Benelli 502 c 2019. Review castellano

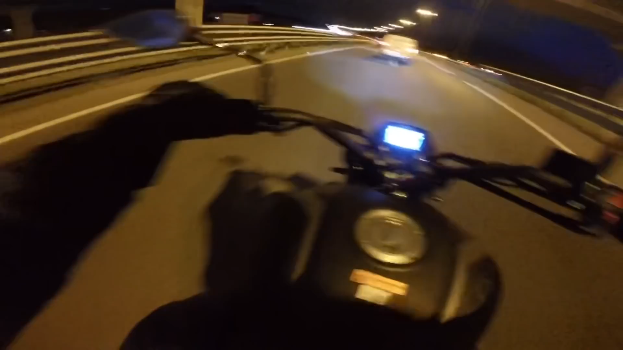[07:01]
Sería la Zontes, la V310 Esa moto me parece alucinante Como ilumina de noche Pero esta se ve muy bien también Muy muy bien